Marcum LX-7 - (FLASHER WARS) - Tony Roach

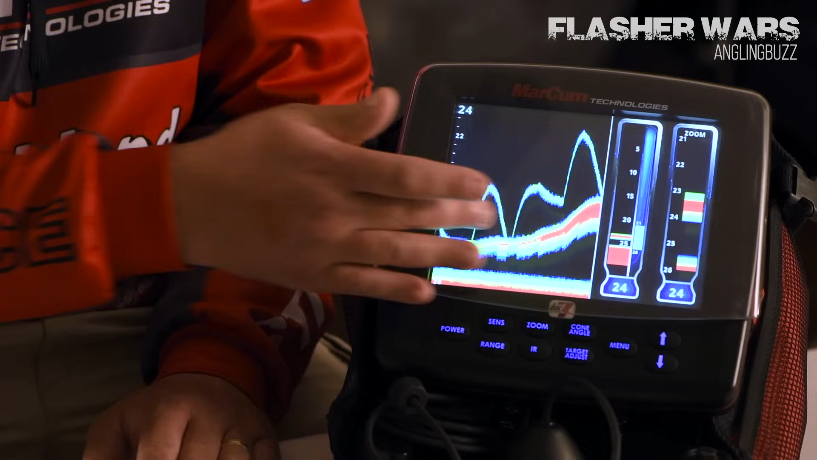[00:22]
It's painted right on there. If I jig, just like that, boom, you can see it's in simulator mode.
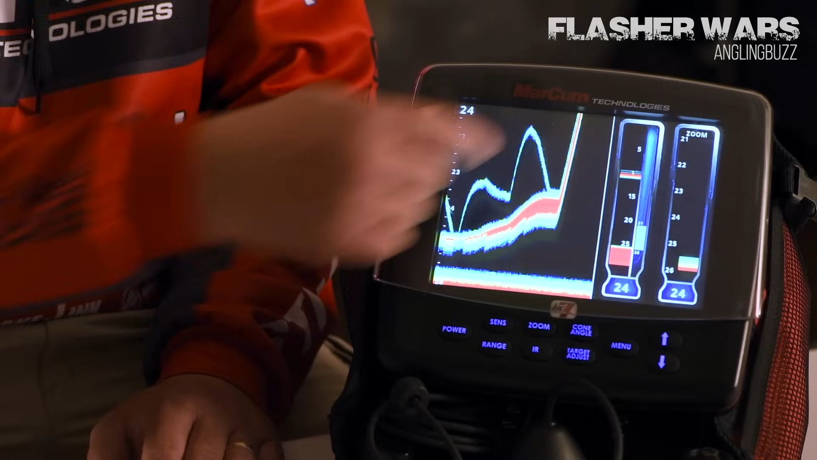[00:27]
I'm catching a fish, but you can see everything that's taking place on the screen.
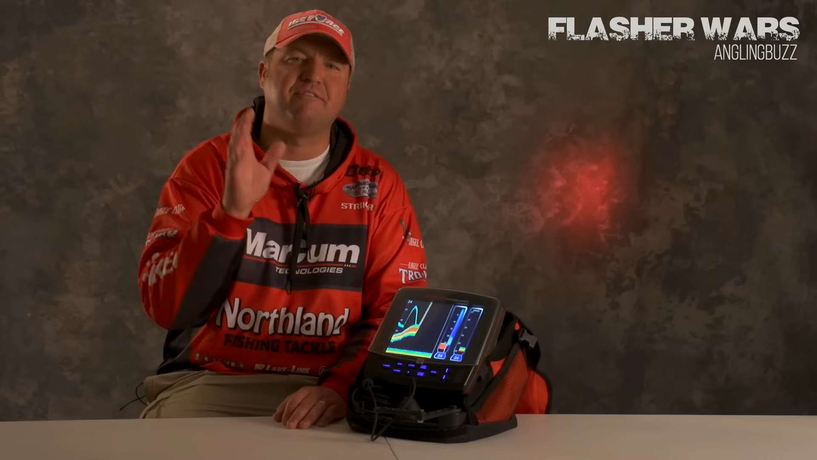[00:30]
That's a very powerful tool when it comes to catching fish. Reason being is I look at every fish on a case-by-case basis. If the fish power up really hard and they're aggressive, I can see that on the screen because that graph shows me that that takes place.
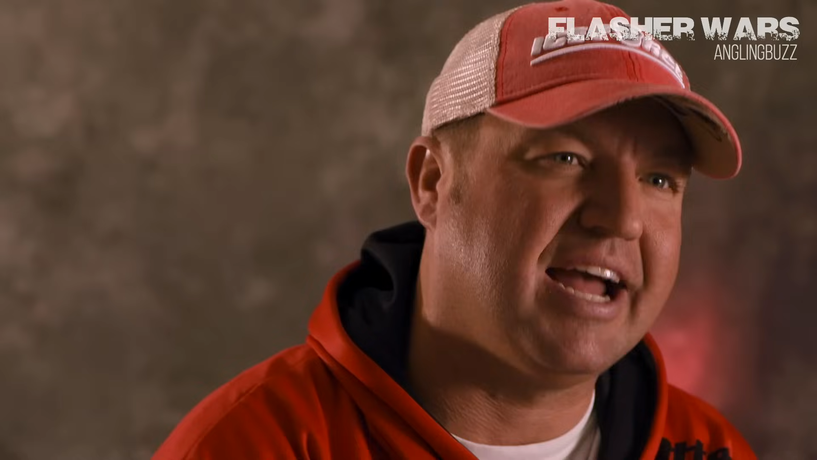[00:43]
That's something that you just don't get on a conventional flasher. That's something you don't get unless you look at a Markham. You couple that with a lot of the interference rejection settings that Markham has.
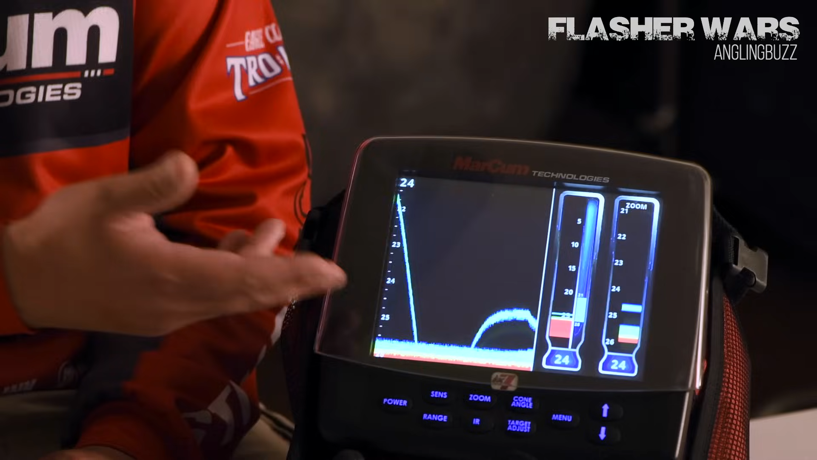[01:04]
Also, just the way it's set up for ice anglers, it's the ultimate tool. I tell you what, if you do like running it in flasher mode, this thing will run in flasher mode as well. For me, it's always been that graph mode because of that recorded history.
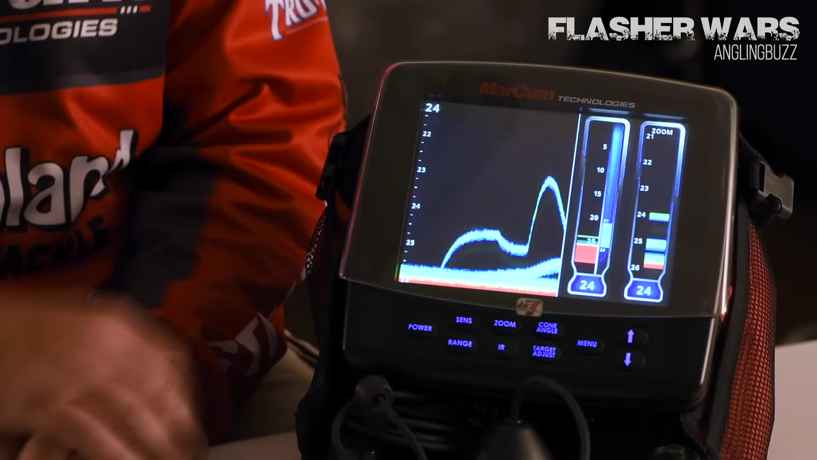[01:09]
I can see exactly what's going on, exactly the mode of the fish.
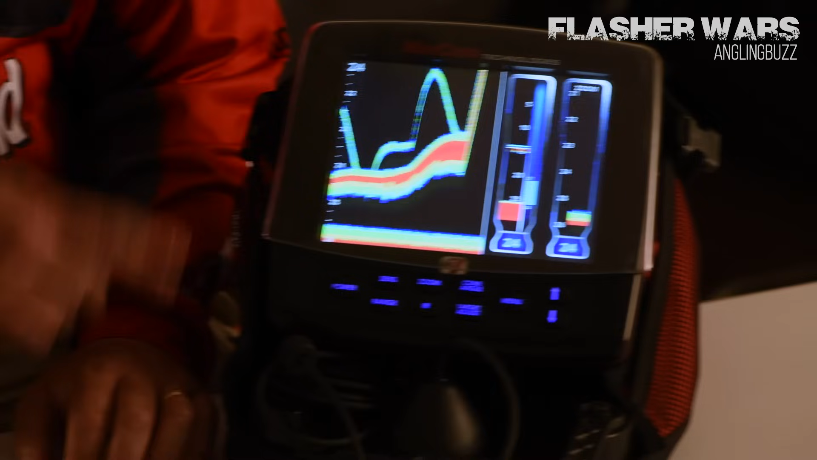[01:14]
I tell you what, if you've never tried a digital sonar unit on ice,